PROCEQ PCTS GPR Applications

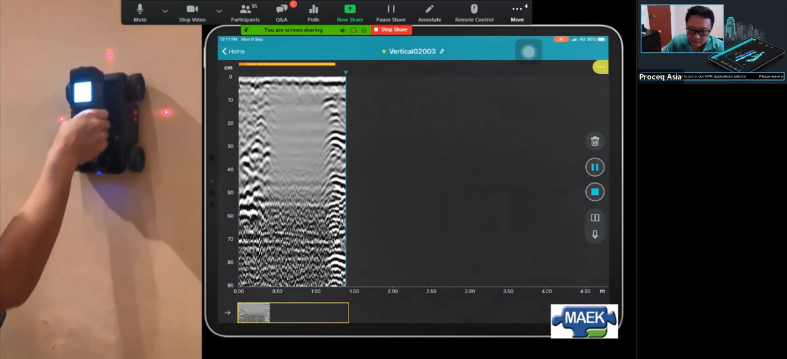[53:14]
Just a short demo to, luckily I recall how Sung performed the measurement. So over here, I don't look at the front one. We can look at the back, right? As a very strong signal from the back wall. But in between, less because the coral content eating the radar energy. So in this way, actually we don't have a good penetration and our radar raw data become very blurred.
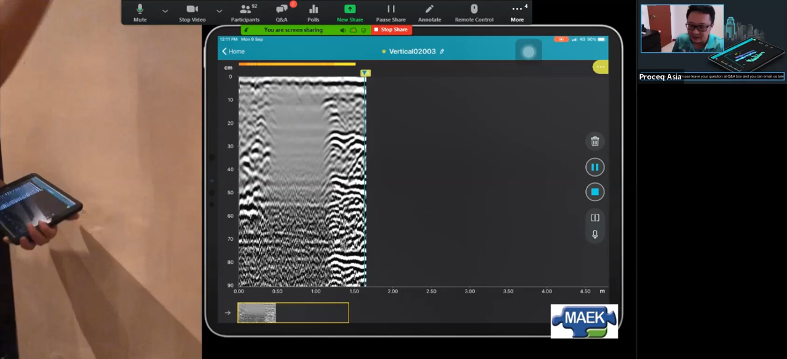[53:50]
So in this way, we can easily identify the effect area from the radar scan. We just simply do a few vertical scan, horizontal scan. We can easily find out where is the real problem area.
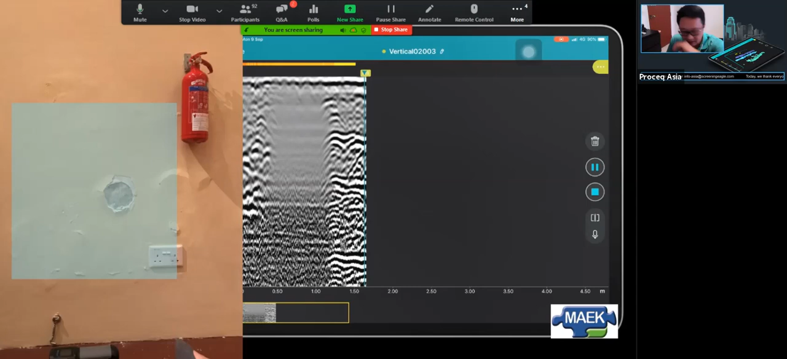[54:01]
Next one, I will talk a little bit on our AR function, right?
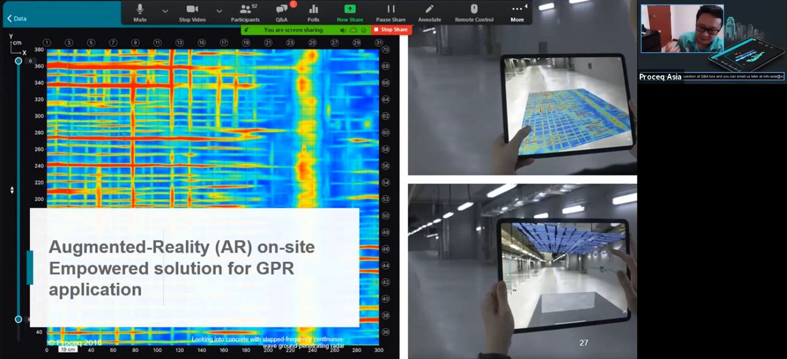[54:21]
We have touched on AR function for quite long since 2018. So we have this AR function embedded to our GPR inspection system. And some people really interest. I'd like to say it's kind of joy when we do an AR scan. This result was prepared by PCTE.
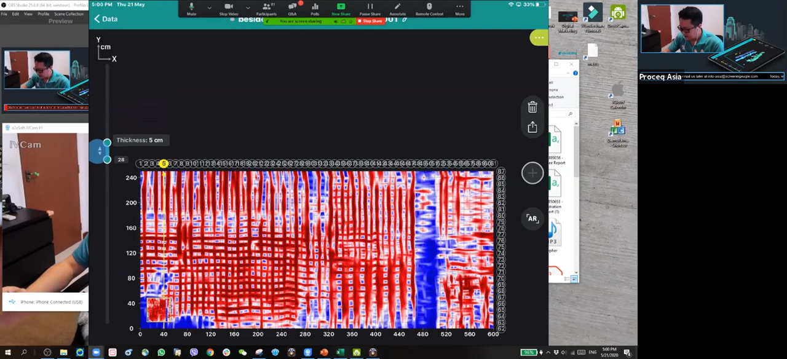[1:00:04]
So in different depth. So of course, this are quite complex slab. We have a different layer of rebars.
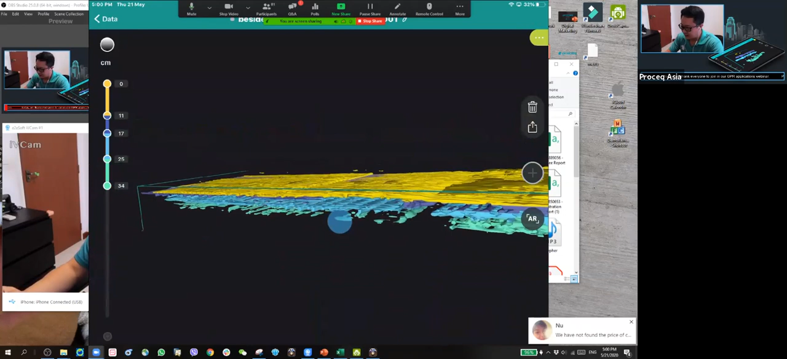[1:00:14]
Of course, I can adjust the depth of the different color code, right? For example, I'm interested to look at the first layer in yellow color, and second layer in purple color, and later on is a blue color and light green color. So this is a result, right?
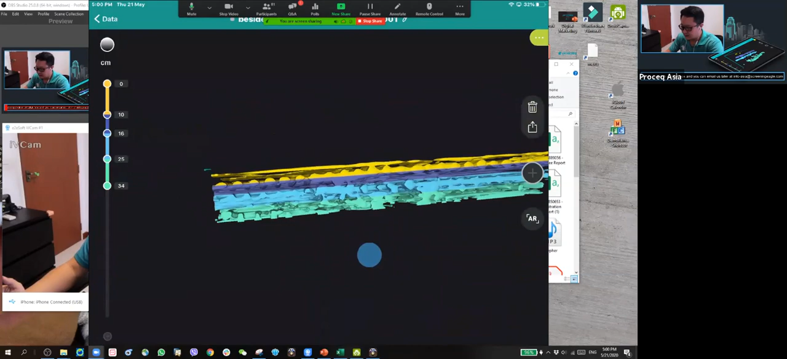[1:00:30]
Of course, if I know where's my test location, I can leave my AR marker like I can scan on the AR map,
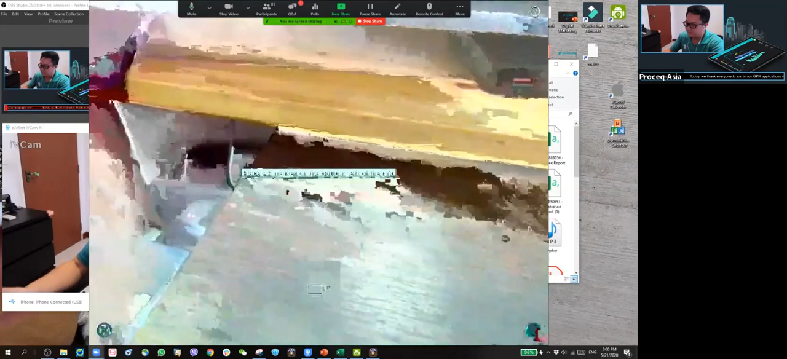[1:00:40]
and instantly I can have this measurement result on the test location.
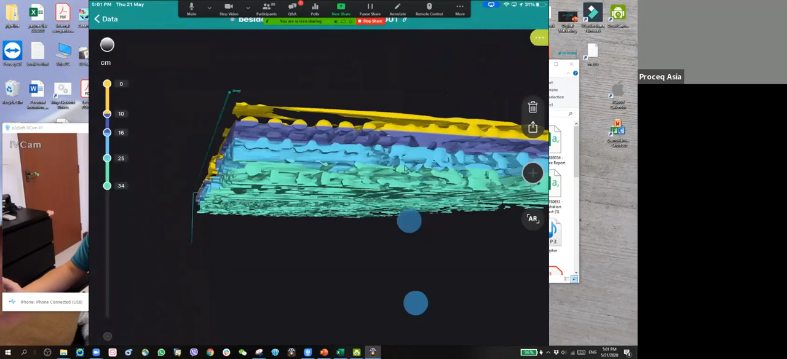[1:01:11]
Okay, so as mentioned, you really can define yourself on the different depth with the different colors.